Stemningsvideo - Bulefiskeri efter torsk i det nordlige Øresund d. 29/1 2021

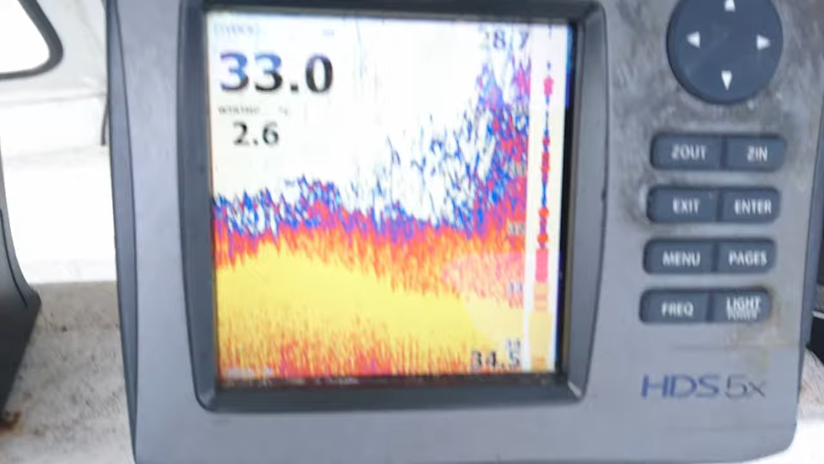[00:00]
sker der? Der er sindssygt, mand. Det er jo vanvittigt, det der. Hold da op.
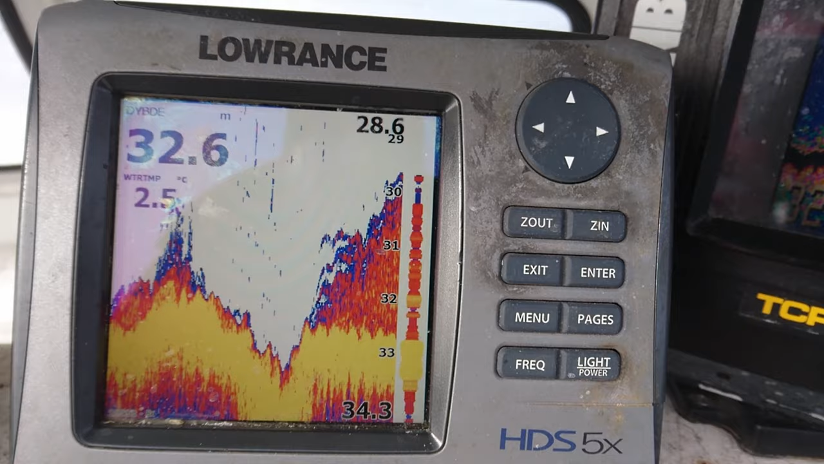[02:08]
On screen: depth 32.6 m, water 2.5°C
Nøj, hvor er det vanvittigt, det der, mand. Yes, så skal der fiskes.